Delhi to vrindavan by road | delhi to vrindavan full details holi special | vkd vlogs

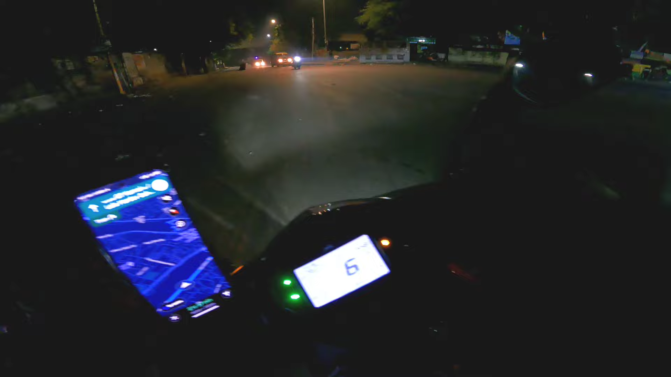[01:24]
गो और समान गाइस हमने उता ज्यादा कैरी नी कि आपको मैं पता दू पहले समान हम पर जादा नहीं एक
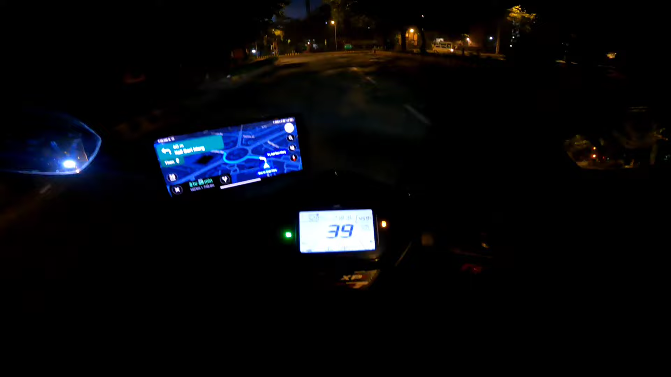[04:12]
में चल चुकी वाई इतना बतादो ना आप लोग शौक हो जाओगे आपको पांच बज़े का विव दिखाऊंगा वाई आपको इंडिया गयाट क्यूंकि जो हमारा मैप दिखा रहे हैं इंडिया गेट के पास से होते हो जाएंगे तो बहुत ही प्यारा विव आपको मिलने वाला मॉर्निंग
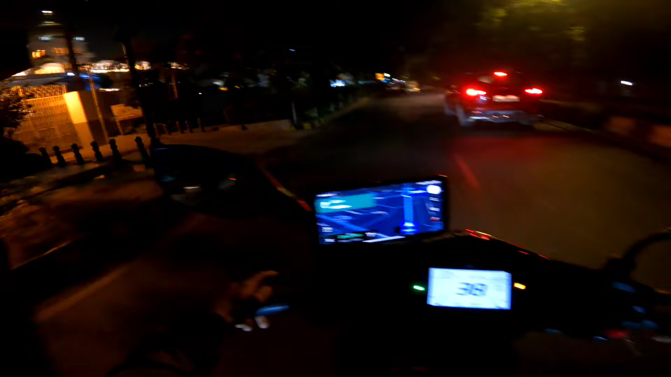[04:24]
में गुरद्वारा बंगला साहिब वाई गुरू �
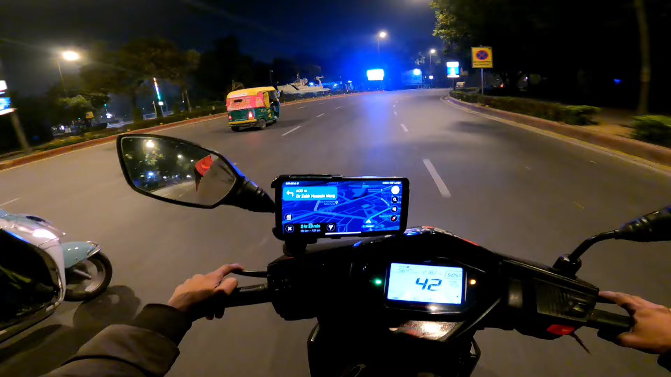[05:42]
रोशीप आईसा अपर का गाईज ना � इतना रिफ्रेशिंग इतना रिफ्रेशिंग है कि पूछो मत गाईज ओरा इंडियागेट देखो वाई सब्सक्राइब अपने को
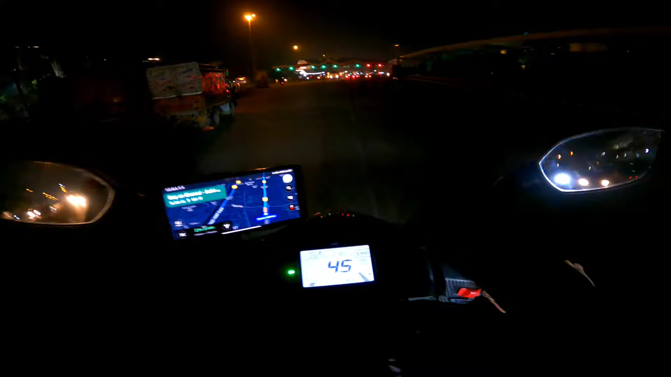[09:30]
करें यह वालोट काफी बिजी और अपने को ना मजा है अधर तो यह अपना पहला टोल भरेशाब सब्सक्राइब बदरपुर वाला अपना टोल क्रोस कर रहे है अपने क्रोस किया सराय पीछे विए आपना हाइवे दिखा रहा है स्टे ओन डेली चन्नी एक्सप्रेस में य
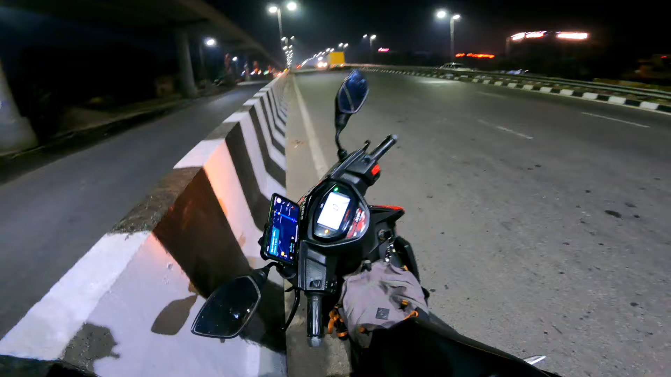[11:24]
फूल का मज़ा यह लगोता है और हाइवे को आपको एक बाद चक्क्राओं देखो भाई पूरा हाइवे ना भाई खाली है जाज ट्रक भी नहीं है मतलब
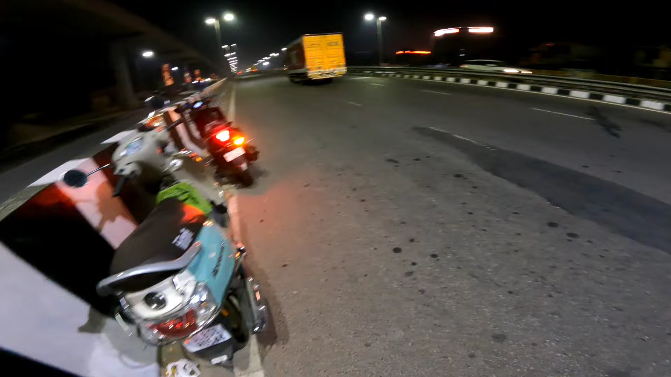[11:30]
इतना थ्रिल नहीं है इना इनफ है देखो सामत का रोड आपको लोग क्लेर दिए गया � प्रोड कंडिशन अच्छी क्वालिटी का मतलब हाइवे है जो की पढ़ रहा है अपना है नेच उनीस हां नेशनल हाइवे उनीस है और मैंने यह बिलिंकर ओन कर रहे हैं ताकि जो वाई अपना एक्सेस वाला बंदना इसको अपने को मॉनिटर करने में इसी होगी हाँ गा